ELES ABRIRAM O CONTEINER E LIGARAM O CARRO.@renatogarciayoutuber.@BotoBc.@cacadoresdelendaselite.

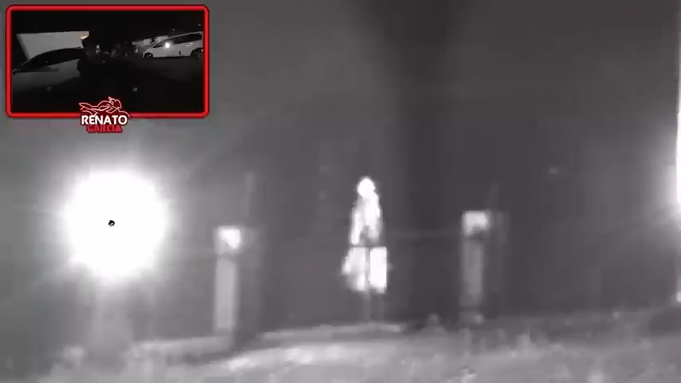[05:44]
Eu quero ir no banheiro já, vi Se não, deixa eu sair daqui ainda Espera, ó Você já viu como funciona essa câmera aqui, né? A visão noturna, assim Ó, eu fico olhando ela Olhando tudo, qualquer Movimento lá embaixo Você não tá com sede?
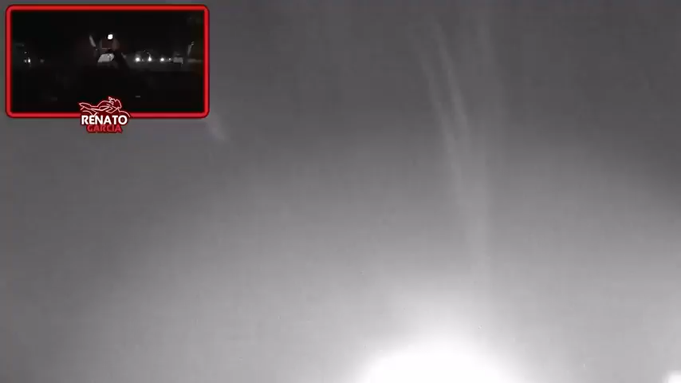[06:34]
Tô vendo, tô vendo, tô vendo Eu não tô vendo nada Ah lá, lá no portão, ó Agora eu vi Viu? Agora eu vi Agora eu vi É isso Não é o cavalo? Não, olha lá Olha lá, tô vendo aqui Tô filmando já Olha lá, os dois lá É dois caras É dois caras Olha lá Mas tá com um rander lá, Renato Sim Eles tão com câmera, ó Quer ver, ó Cadê eles? Sumiram Olha lá Ó, eles tão com câmera no peito, tá vendo? Olha isso Esses dois ainda dá conta, é? Não, não, não Eles correm muito, vai por mim Eles correm pra caralho
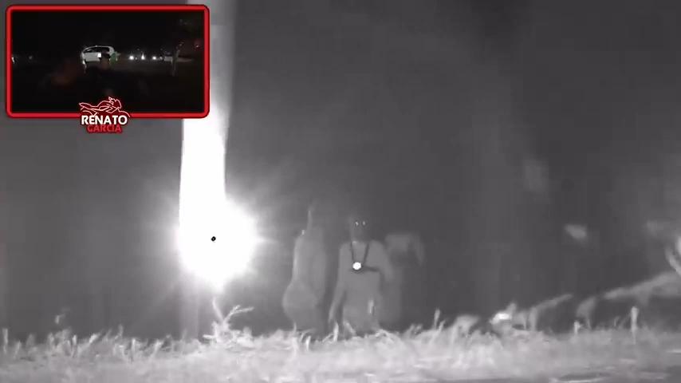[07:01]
Bagulho, a gente prender Deixa eles entrar dentro do contê Ligar o carro, mano Sim Olha lá, eles tão conversando, ó Tá vendo como eu acho que alguém aqui da casa Eles tão muito confortáveis aqui dentro Isso, eles tão ouvindo a mão grande, assim Tipo, sem medo Olha lá, tocaram Ó, ele tá com um corta-fio na mão, ó Nossa, agora Que saudade do rambinho agora Se eu soltar o rambinho, ele ataca as égua Ah, é Olha lá, olha lá Filma aqui,
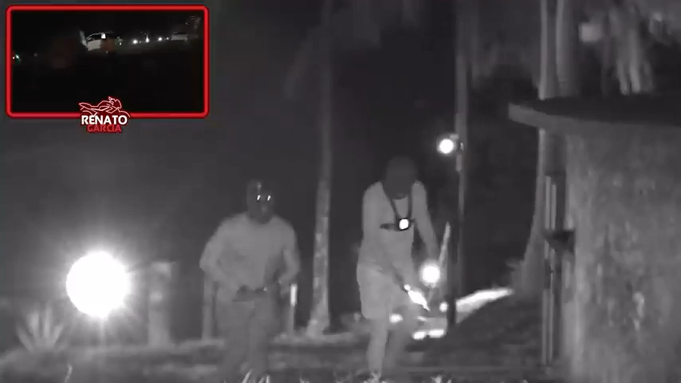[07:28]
bota Dejenta filmar lá É aqui, filma aí, filma aí Olha isso, mano Eles tão ouvindo Olha lá, olha lá Mano, eles tão na nossa frente, velho Ó
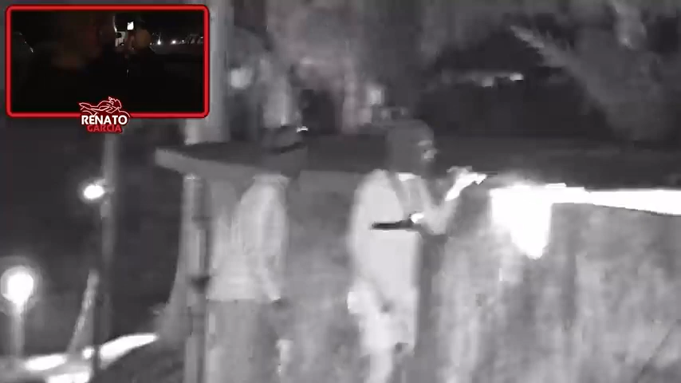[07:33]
Ó Ó Olha isso, mano Caralho Eles tão muito safados Olha isso
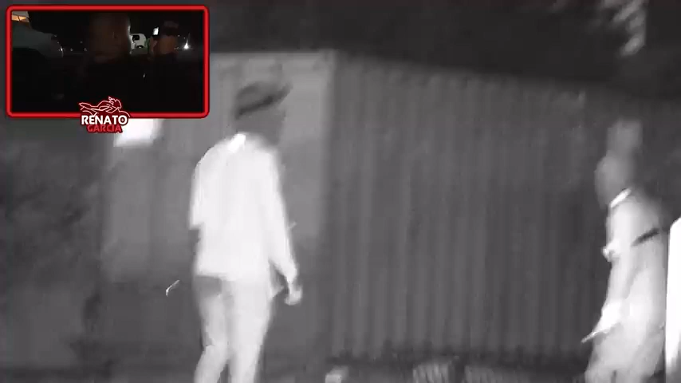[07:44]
Tá, espera aí Você vai ter que ligar o carro, mano Mano, os caras vêm com lanterna, tudo Os caras profissionais, mano Eles tão olhando cadeado, eles tão olhando cadeado Boto, já levanta já Vai, sai, sai do bavinho aí
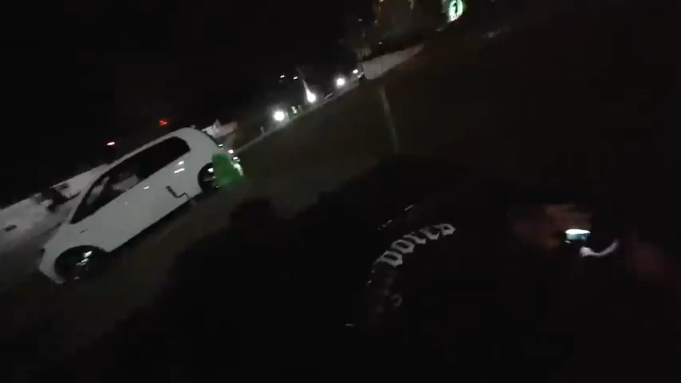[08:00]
Não tá muito barulho, Boto Vai Tá filmando aqui
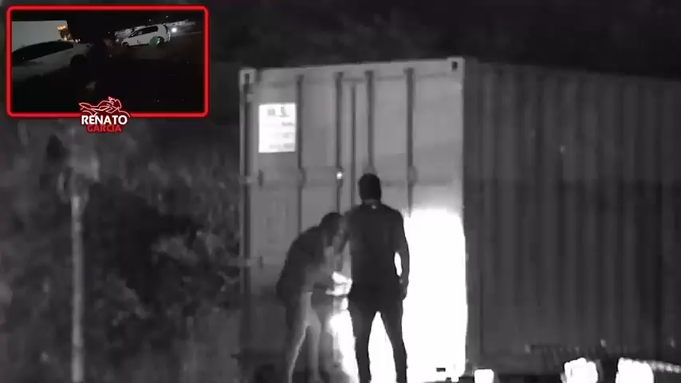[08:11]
Tá filmando a noturna também Deixa a câmera noturna filmando aqui, ó Sim Vamos lá, eles tão abrindo